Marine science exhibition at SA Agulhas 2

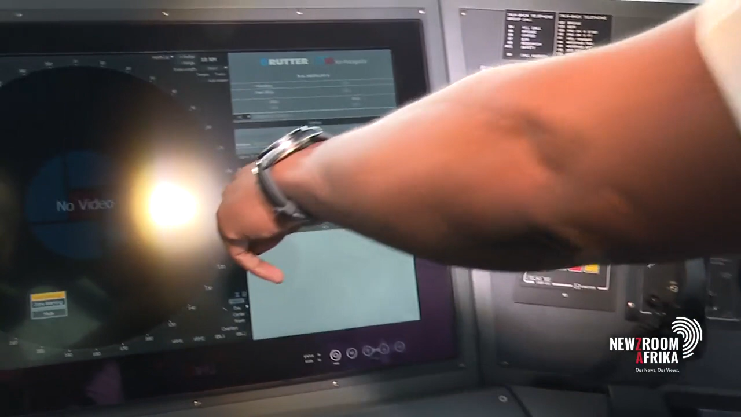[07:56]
That radar, we use that radar once you go through to the ice.
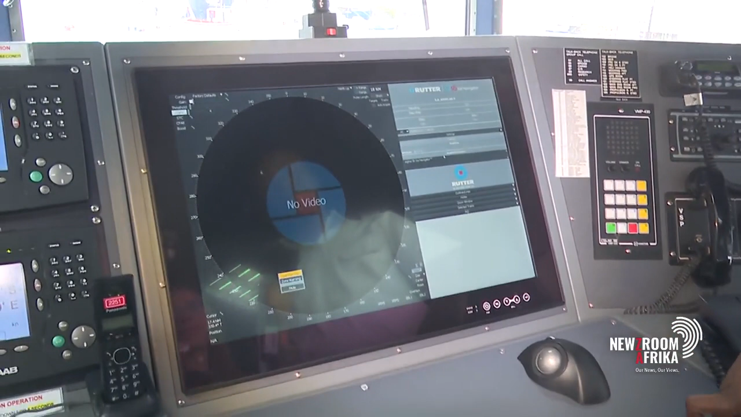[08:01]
That picks up the ice, and that gives us the warning of the ice ahead of us,
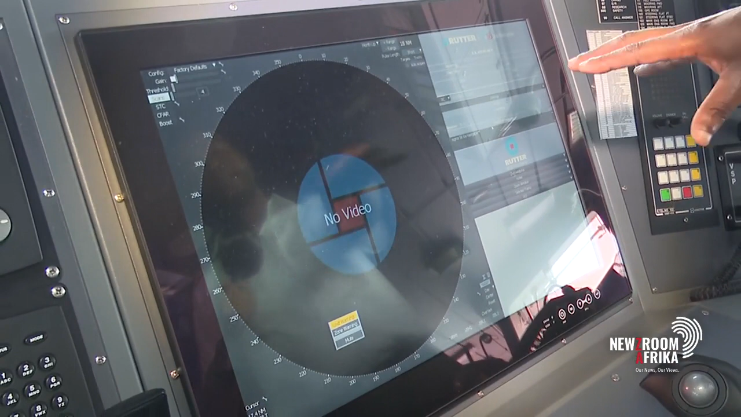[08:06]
including the ice bags.
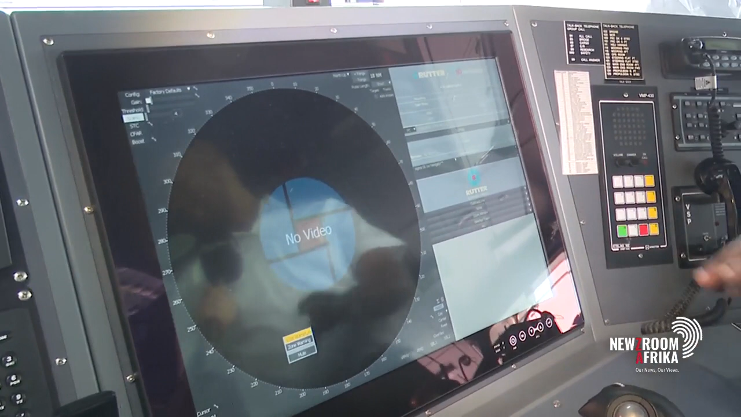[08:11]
We don't want to be like the Titanic. That's your ice radar for the ice,
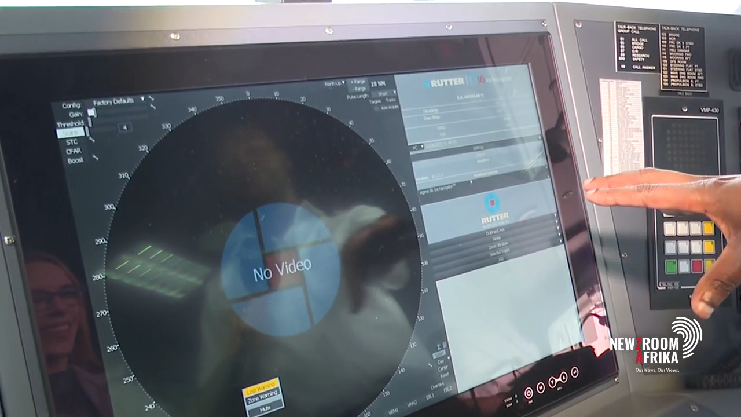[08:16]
so we only use that once we enter down south, like south of 60 degrees south.
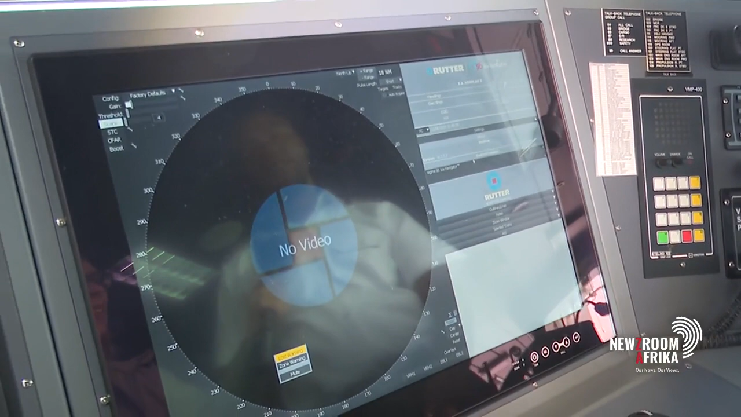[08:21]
And that's your Nomad VHF radio, your sun platform,
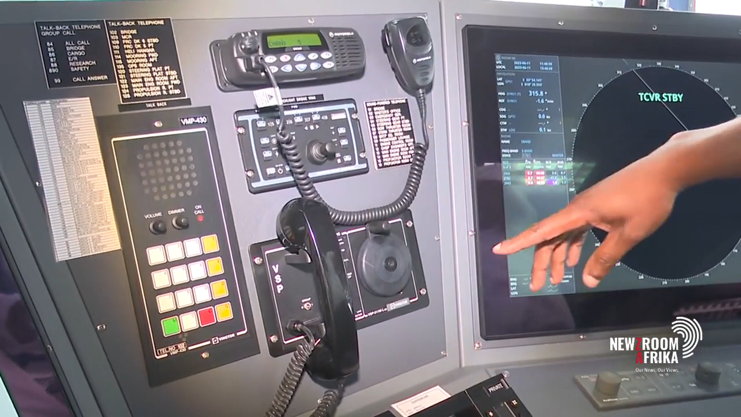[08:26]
that's your radar, and this is your calling station.
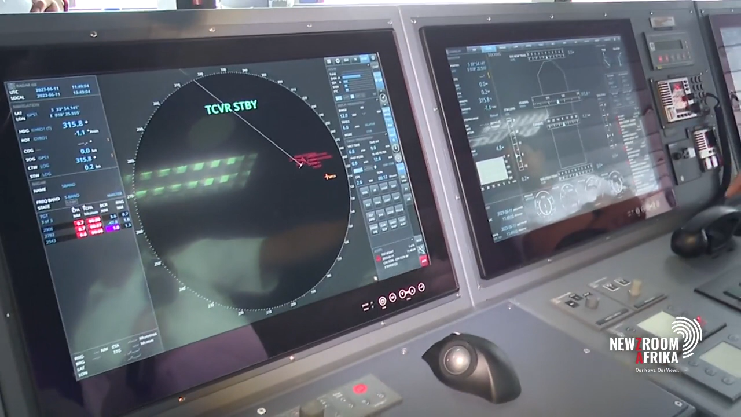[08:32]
The calling station, it shows, it gives us an indication of your engine settings,